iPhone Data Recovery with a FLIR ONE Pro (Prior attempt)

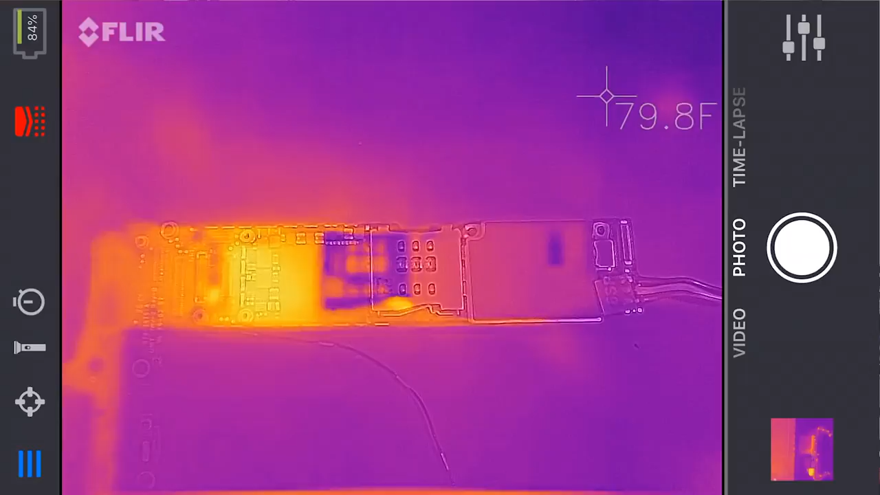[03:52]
On screen: spot 79.8°F
We have the visible image and we have the infrared image. And with the FLIR ONE, actually FLIR ONE Pro, you can switch this from visible. Here's the visible image of the board.
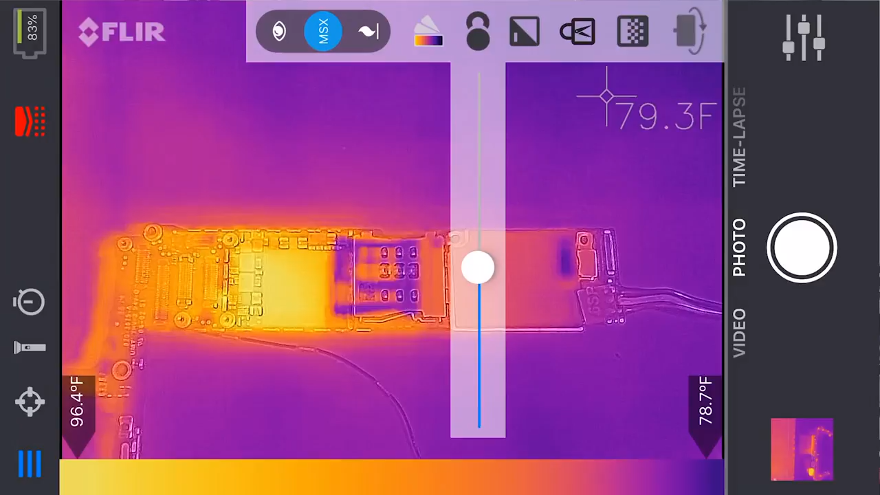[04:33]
On screen: spot 79.3°F, scale top 96.4°F, scale bottom 78.7°F
So the first thing I do to make this a usable camera is I adjust this MSX distance, okay? This aligns the two images. So you just pull it down, and I've gotten to be really fast at this, guys. I use this camera all the time now. I pull it out, plug it in, bam, find the short.
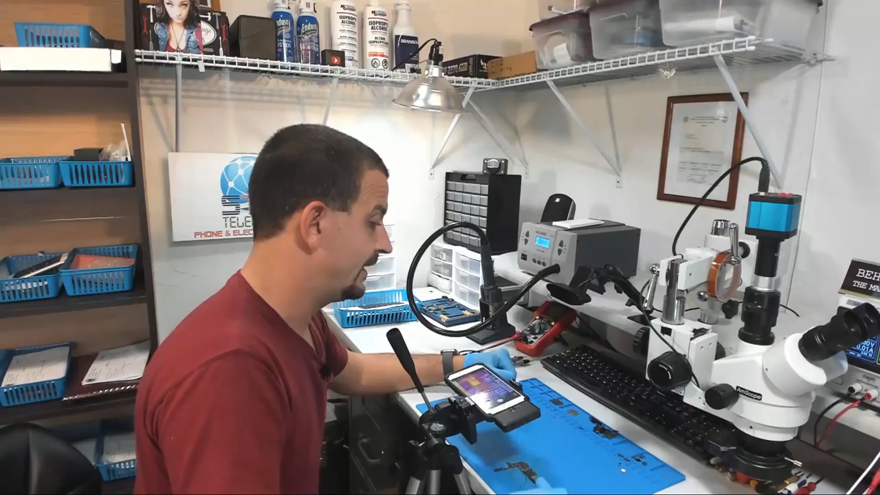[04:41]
This thing has already paid for itself. It has paid for itself a couple of times already, and I've only had it for a few weeks. I regret having not bought it sooner. I really do. So now that we have our image aligned, I think aligned, pretty much aligned,
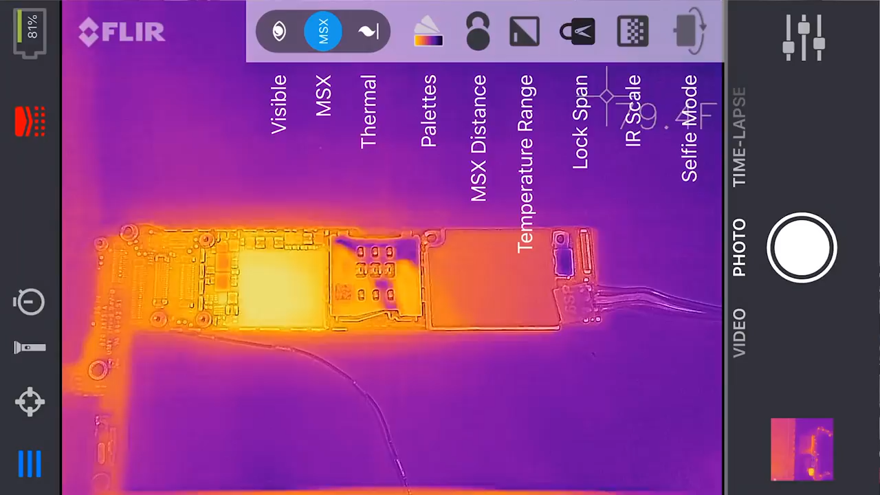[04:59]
the next thing that I do is I turn on this IR scale at the bottom, and then I lock span. And then down here at the bottom, I adjust our temperature range. I slide it up higher. Now, when I slide this temperature range up higher, you'll see that the board fades out.
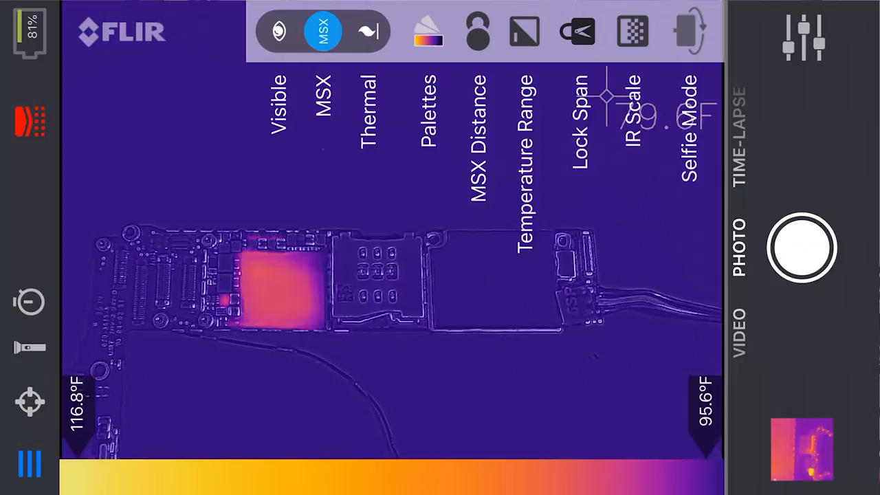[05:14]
On screen: scale top 116.8°F, scale bottom 95.6°F
Like all the heat spots, you know, just fade away, so you can tune this out to nothing.
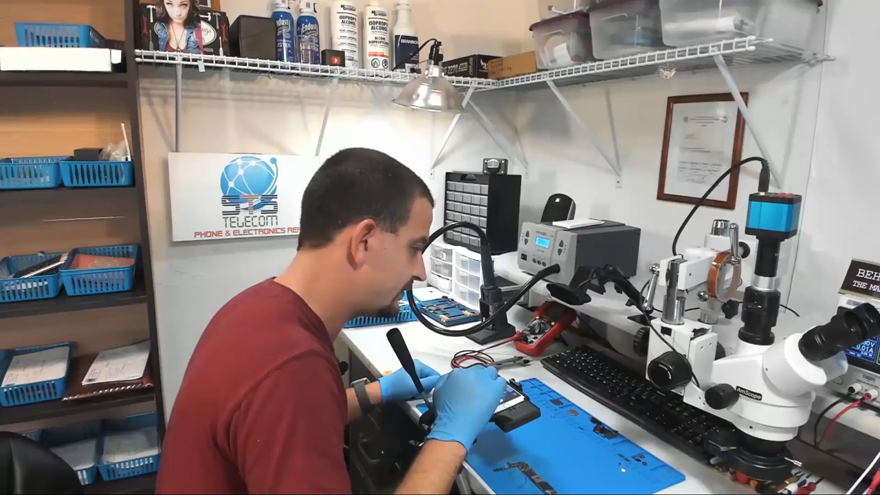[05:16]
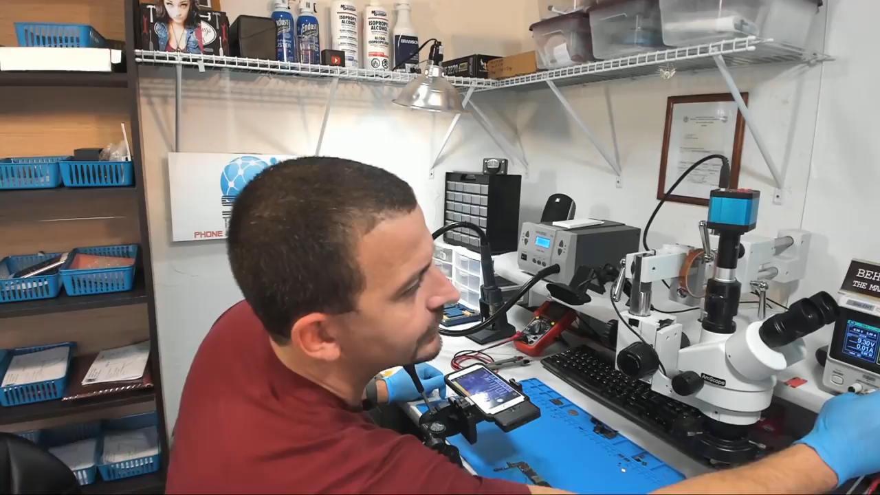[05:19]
Shit, I had it on. Okay, so here's how we adjust it.
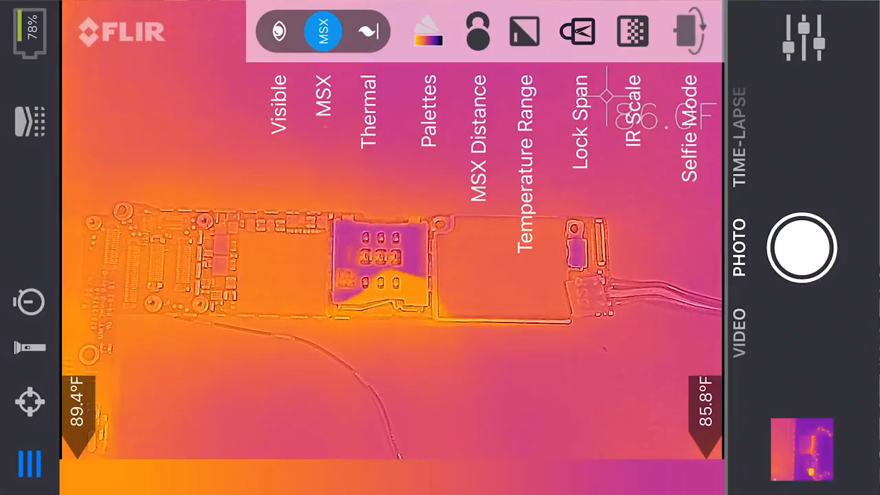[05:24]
On screen: scale top 89.4°F, scale bottom 85.8°F
We've got the IR scaled on at the bottom. We've got lock span on. Now what we're gonna do, we're gonna adjust this temperature range. We can just slide our finger across this temperature range at the bottom and tune out all the noise.
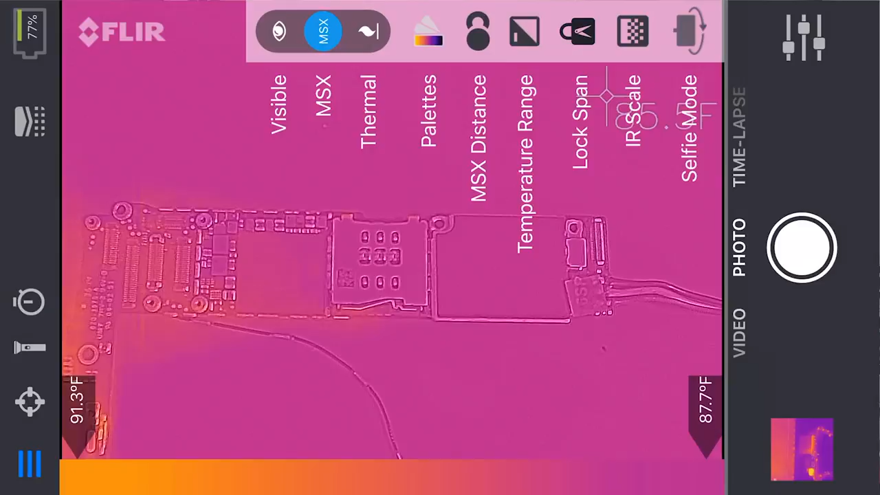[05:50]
So now we've got an image that looks more like the more expensive cameras.
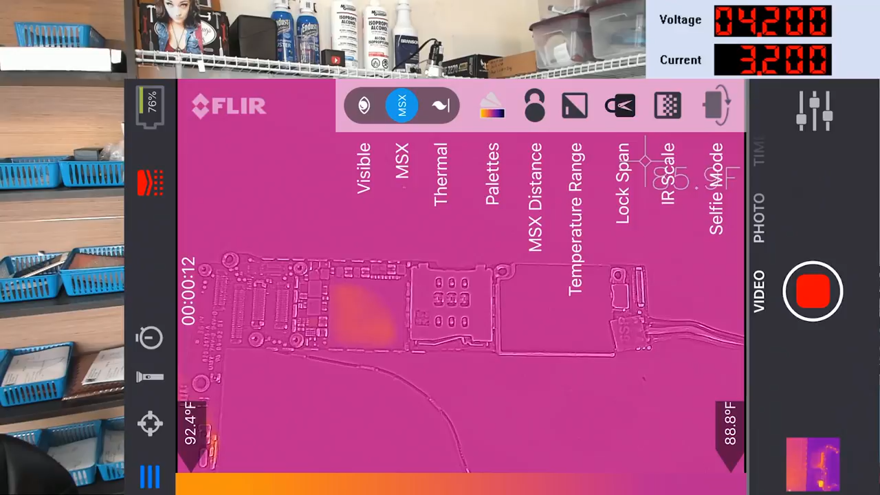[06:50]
On screen: scale top 92.4°F, scale bottom 88.8°F
Let's adjust the heat up a little higher. Okay, let's turn the power supply on. Oh, there it goes. Is everybody following along here? Oops, don't let it go too long. I don't want the heat to swallow everything up.
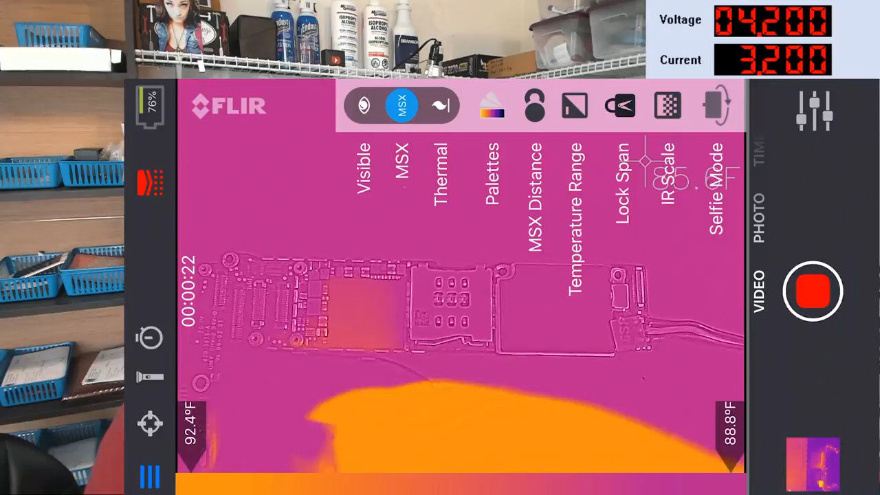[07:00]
On screen: scale top 92.4°F, scale bottom 88.8°F
So basically, we've got this little IC here that gets hot first. You can actually see me pointing at that, yeah? And then the CPU gets hot. So we're gonna dig into this a little bit farther.
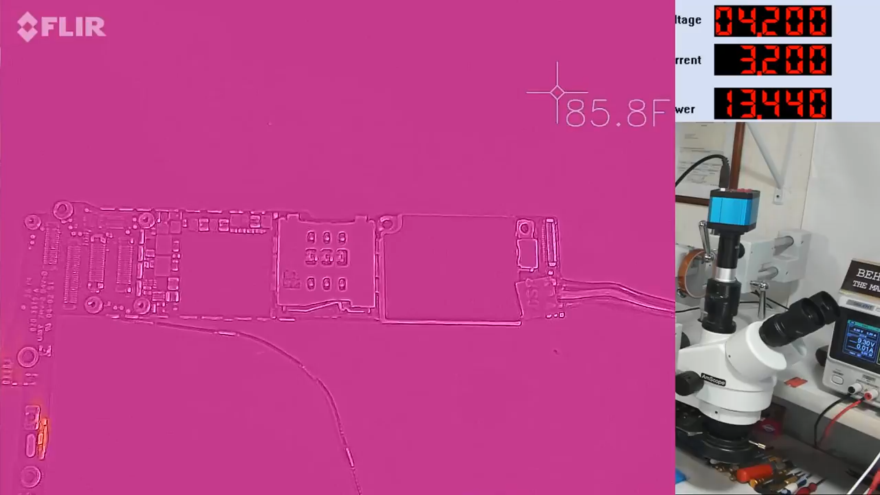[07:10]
On screen: spot 85.8°F
Let's do this one more time. We're gonna turn the supply on and watch what gets hot first.
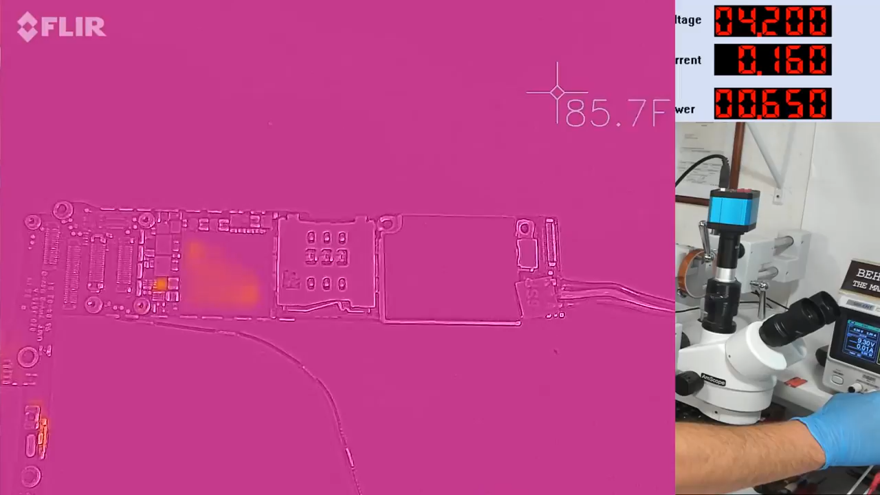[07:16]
On screen: spot 85.7°F
Strobe driver, right? Isn't that the strobe driver out there? It gets hot first, and then the CPU gets hot.
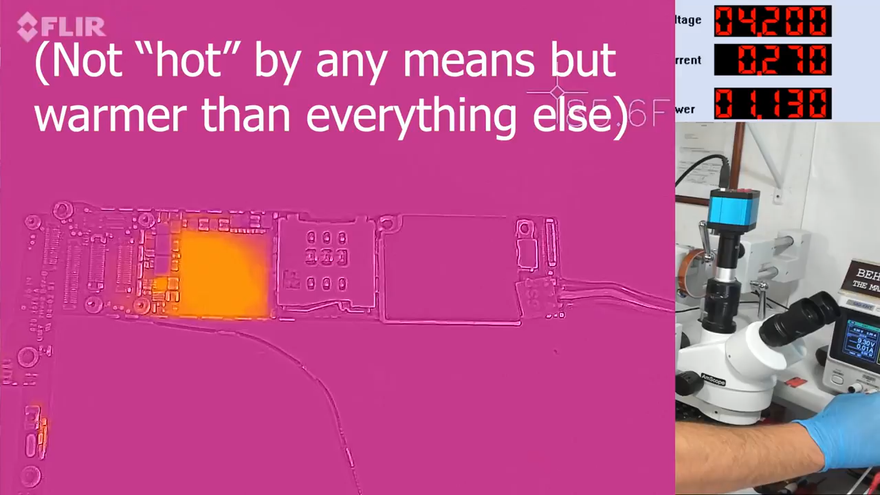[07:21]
So that's all we need out of the thermal camera.